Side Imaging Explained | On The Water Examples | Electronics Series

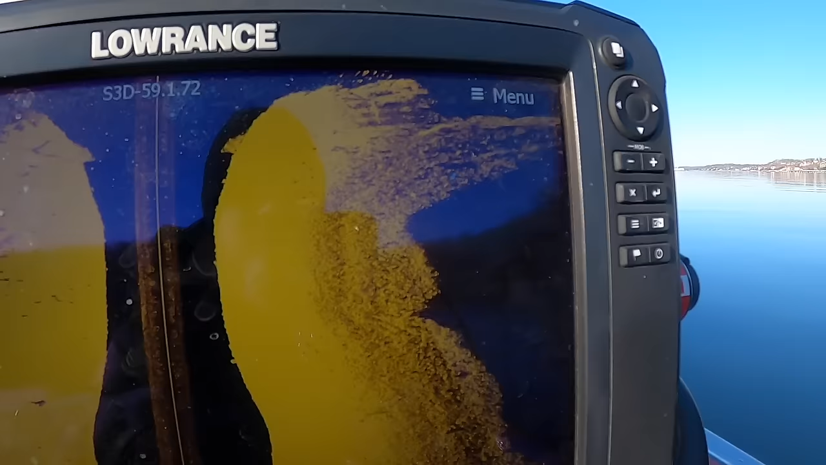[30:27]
And this is kind of what it looks like on your sonar on your sight imaging. So things are going to be a little distorted a little bit stretched
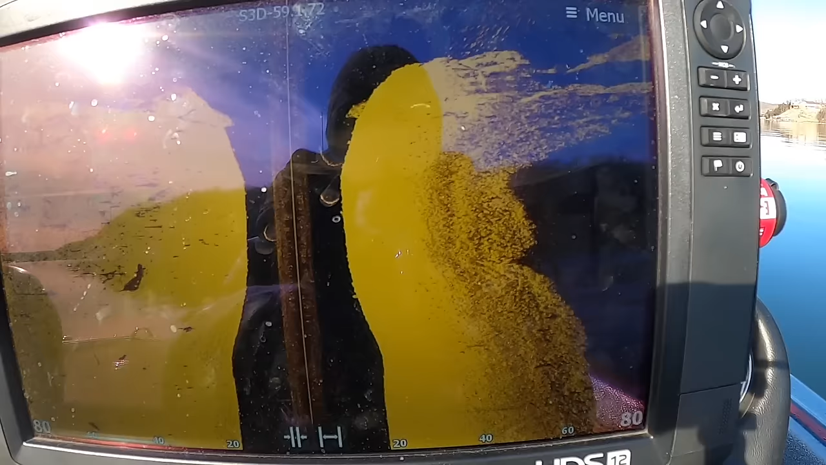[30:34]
out here because I'm turning but this
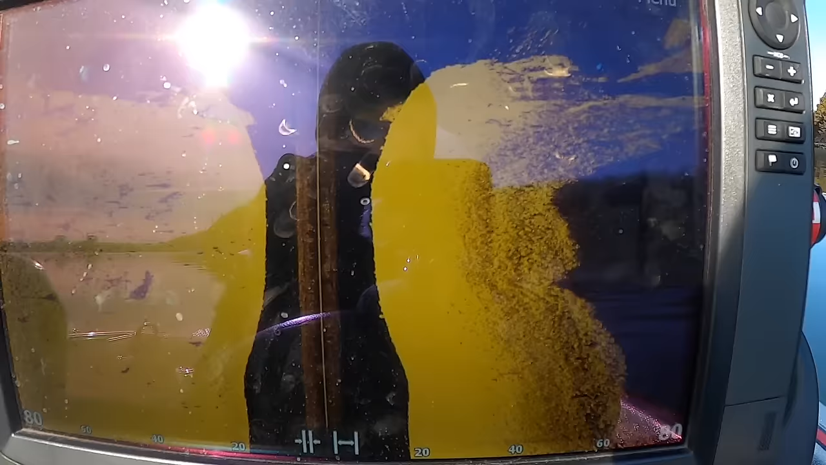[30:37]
is essentially the point and then it's
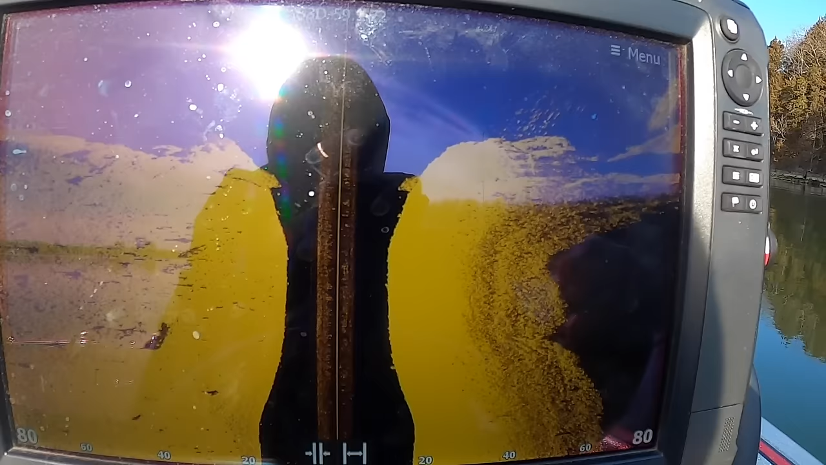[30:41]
it's running out here and this is actually kind of the drop off on the bluff and you see you have a lot of crappie here you have some other fish that's been out here.
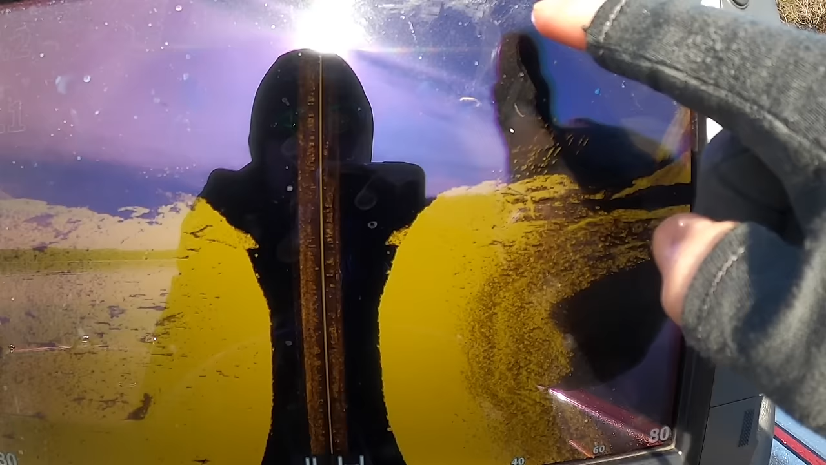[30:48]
I'm sure some of these fish in here are actually bass. There's a large concrete block or rock or something out there.
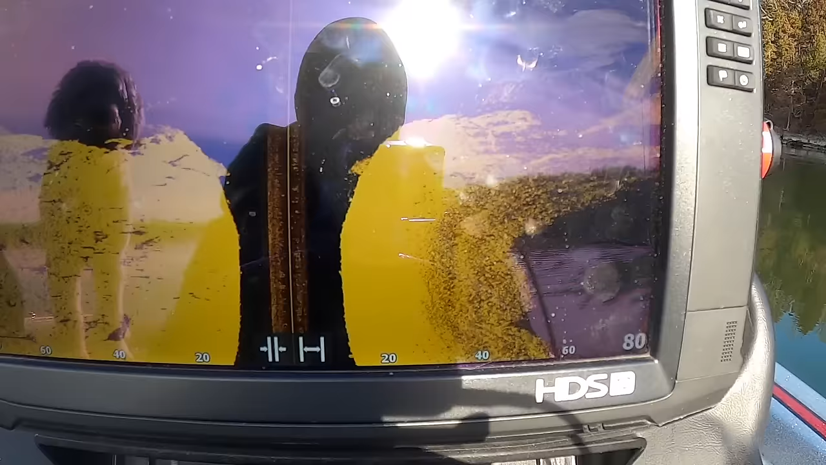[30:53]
So that's kind of what what that looks like on your sight imaging. Okay this will be the last screenshot of the video here and these are condo docks. So if you like to crappie fish this is something that you should familiarize yourself with. Sight imaging is a great tool to just cover a lot of water and scan these large expansive condo docks. If you've ever been to Lake the Ozarks or you're at a lake that's very popular and has a lot of docks you know it can take a lot of time to poke through some of the docks sometimes to find the productive areas and this really can cut down on the time that that takes.
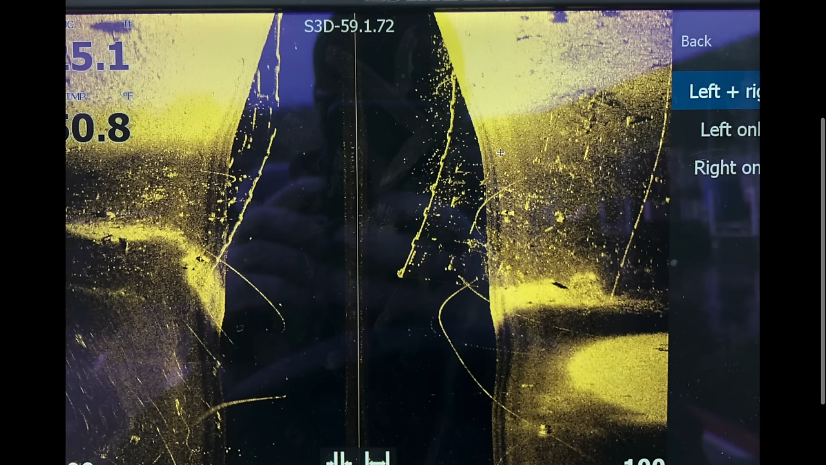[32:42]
take much and a fish will suspend on it especially over open water but I thought the screenshot was just a good example of what you're seeing and I actually drove in between the middle of two docks so this is actually another dock over here so this is basically in between and then this is the entire dock itself but you can see it's just totally loaded with crappie and that's how a lot of these condo docks are basically year-round.